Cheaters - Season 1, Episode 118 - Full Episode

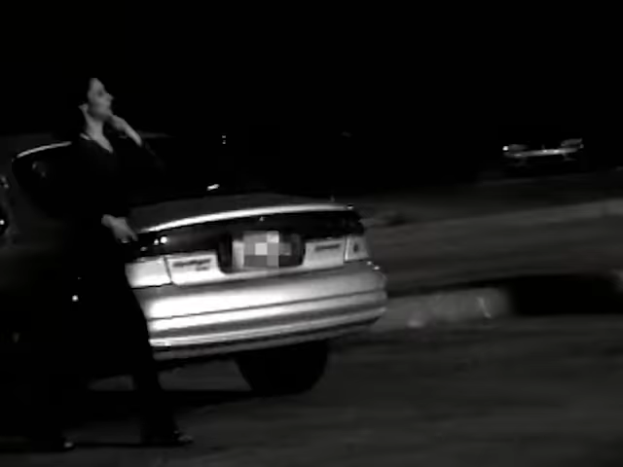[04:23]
Unaware that Cheaters' watchdogs are close on her tail, investigators pursue the suspect to a local IHOP, where she suspiciously hooks up with an unknown male companion.
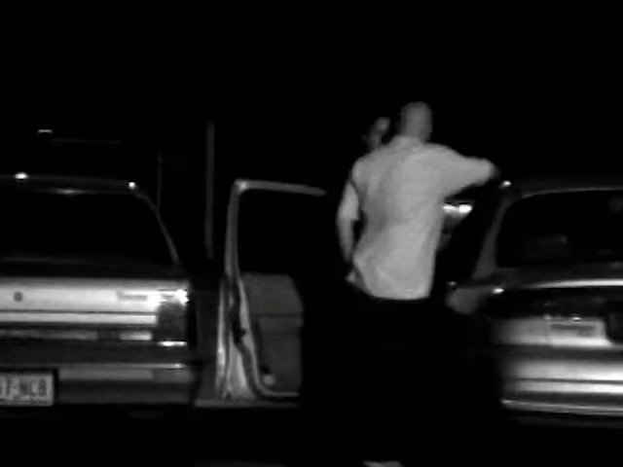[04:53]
But the investigation comes to a halt when the suspect gives her companion a friendly hug goodnight and sends him on his way.
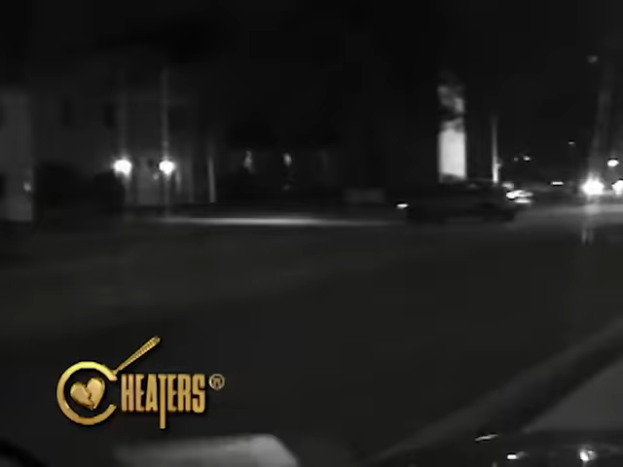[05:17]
Investigators pursue the suspect down the dark streets for quite some time before she finally pulls up to a rather surprising location,
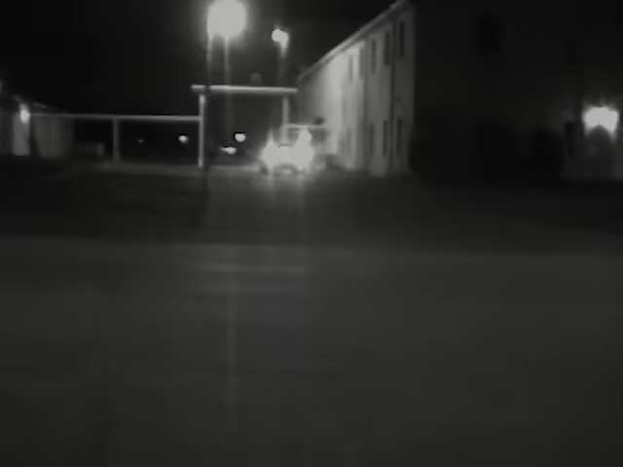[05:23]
an empty church parking lot.
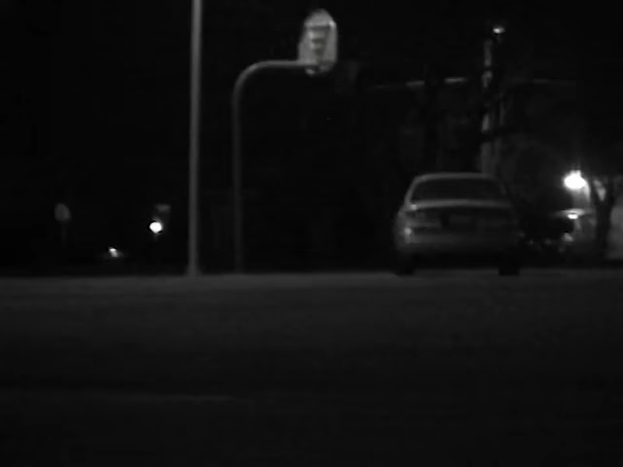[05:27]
But there are no worship services being offered on this night, at this hour, and the suspect is in no mood to pray.
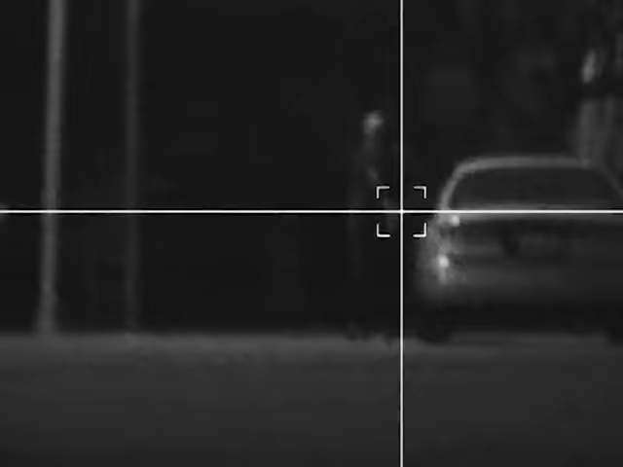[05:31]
And soon after, when her male companion saddles up beside her in his dark black car, she does submit to a supplication of another kind.
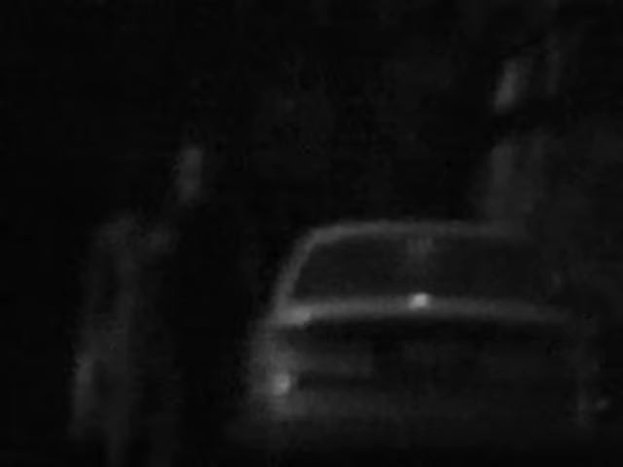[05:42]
After a kissing session, the two lovebirds hop into the suspect's vehicle and have a late night romp on holy ground.
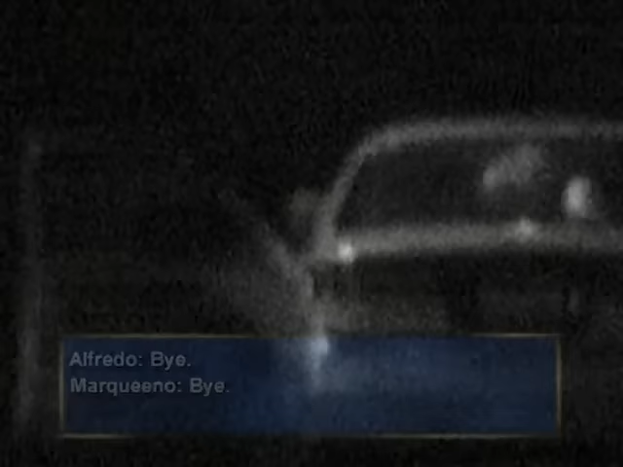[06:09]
When they emerge from the vehicle 20 minutes later, the suspect seems quite nonchalant about the whole affair,
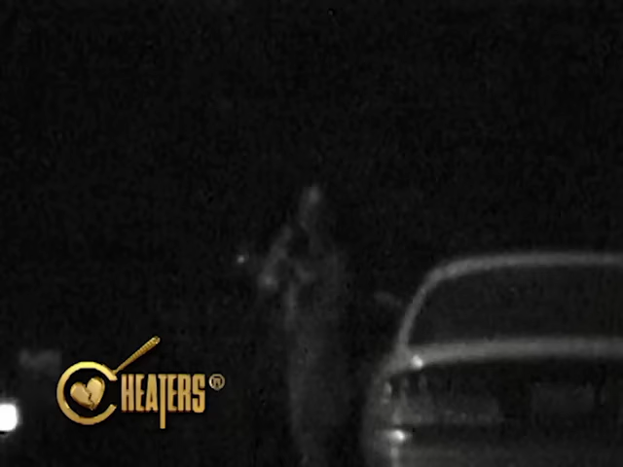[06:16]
gulping down a large bottle of icy spring water to cool off her libido.
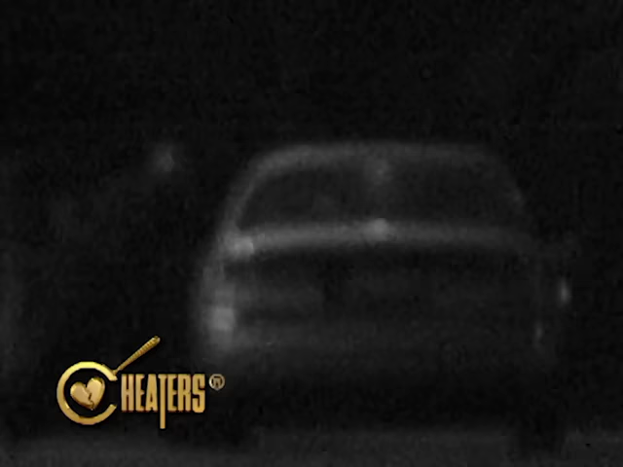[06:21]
The two then bid goodnight and bring a welcome end to their perverted rendezvous. Investigation Day 9.
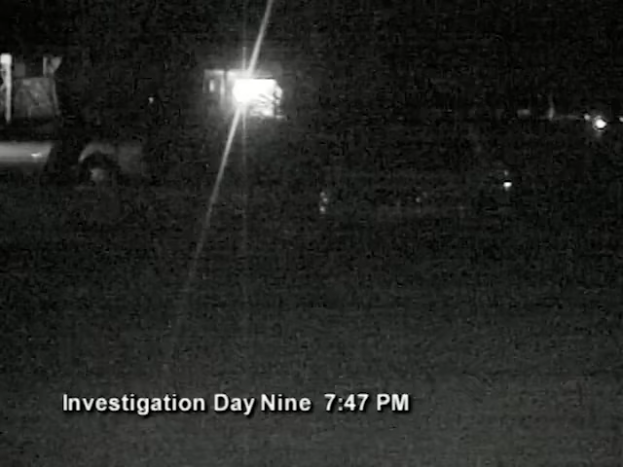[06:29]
With Freddy working the night shift, Marquino and her male companion up the ante when the emboldened man has the nerve to pick her up at Freddy's own home.
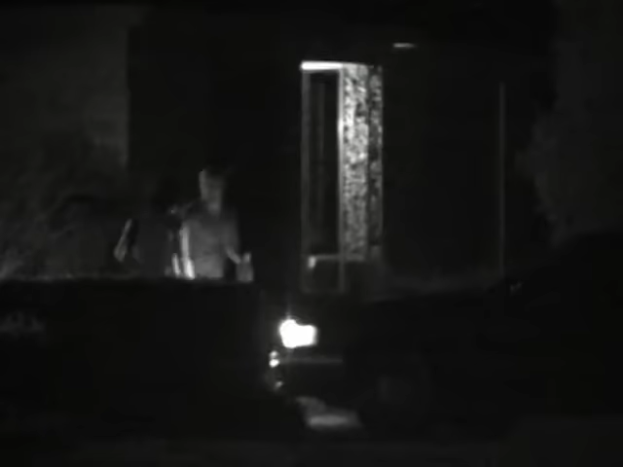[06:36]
After a spirited kiss in front of the neighbors, the two ramble away in the male companion's vehicle,
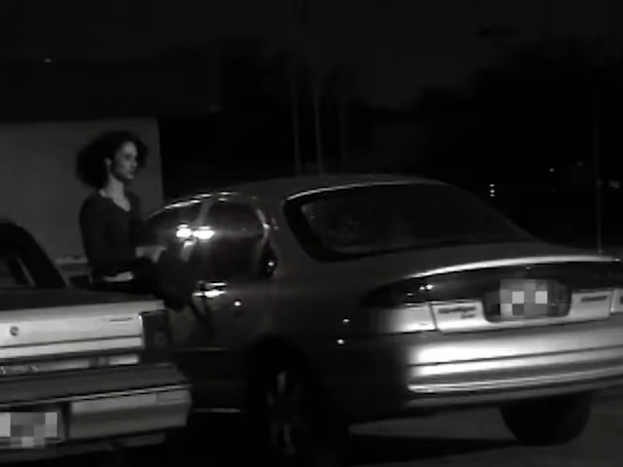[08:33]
One thing that we found out about Amy, she wasn't inclined to hide anything.
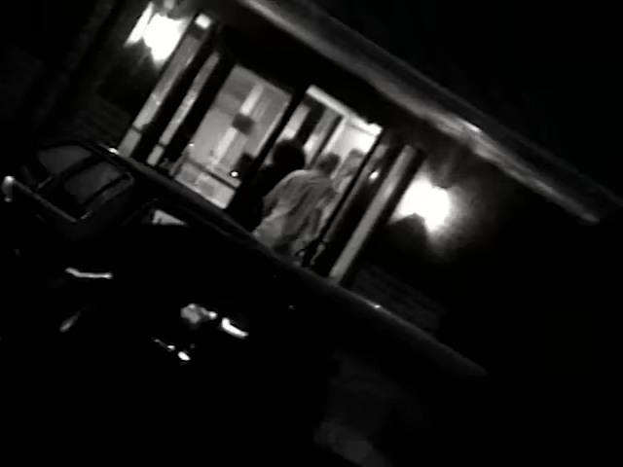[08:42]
Here's a guy I want to see if you recognize. Well, that's the back of his head. There she is, kissing him. The first day of investigation, this is what we get.